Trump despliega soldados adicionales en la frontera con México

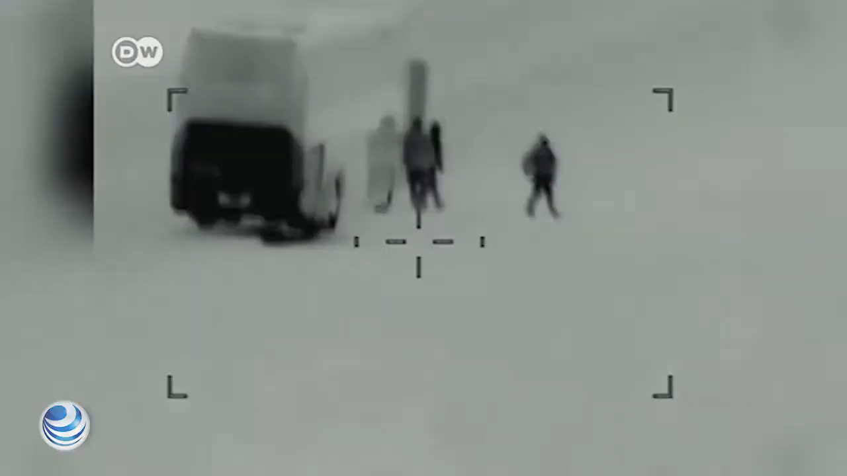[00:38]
Una patrulla móvil capturó recientemente estas imágenes.
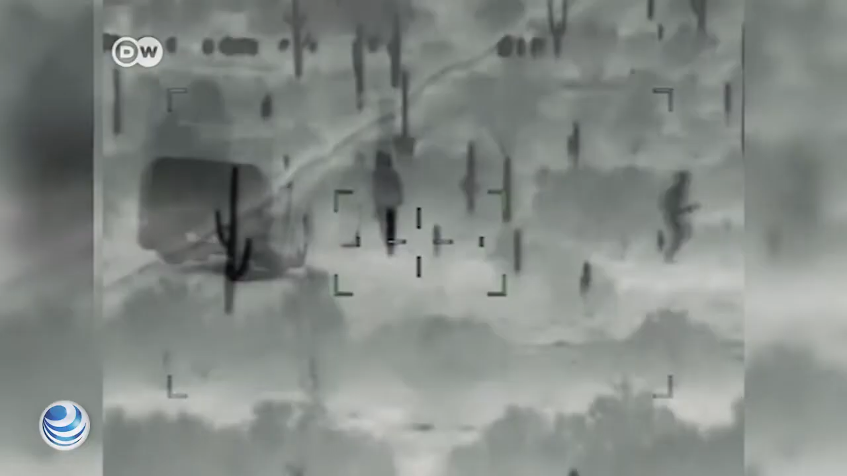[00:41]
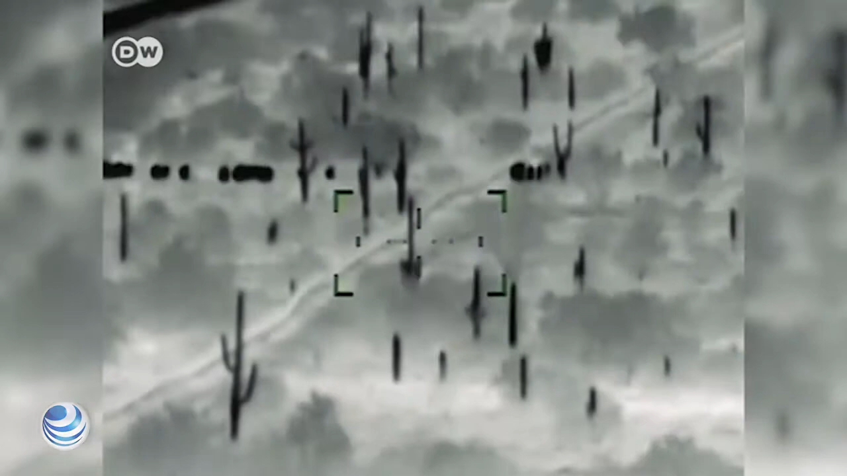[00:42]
Familias cruzando por debajo de una pequeña valla a los Estados Unidos.